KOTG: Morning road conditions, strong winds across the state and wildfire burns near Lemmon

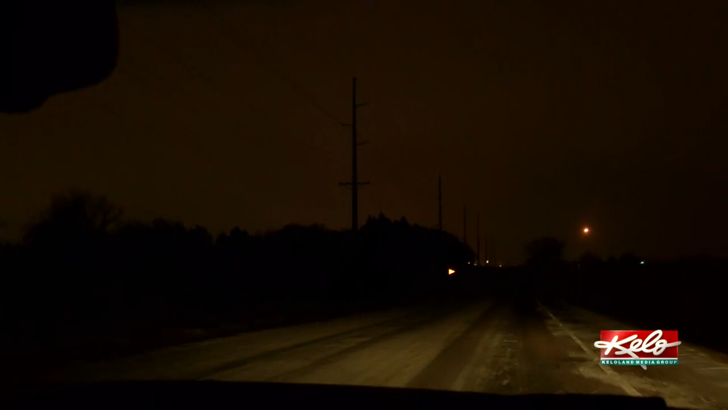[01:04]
I actually have a car that's directly behind me and he's keeping about a good car length distance from me because you want to take these roads really slow today. I believe the the speed limit on this one is like 45 and I'm going about 25. So a little less than that just so I don't you know, speed or slider slip around too much.